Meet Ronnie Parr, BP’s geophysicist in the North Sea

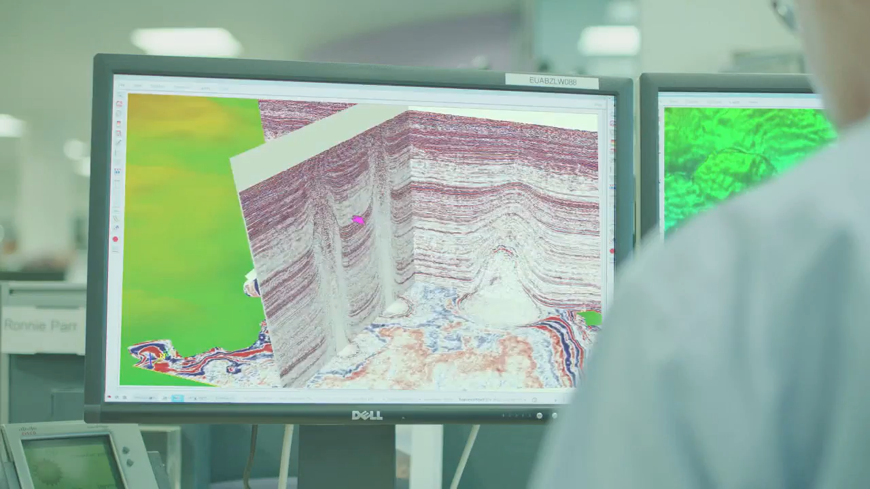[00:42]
What 4D seismic does allows us to identify those rooms or compartments where we still think the oil and gas is remaining.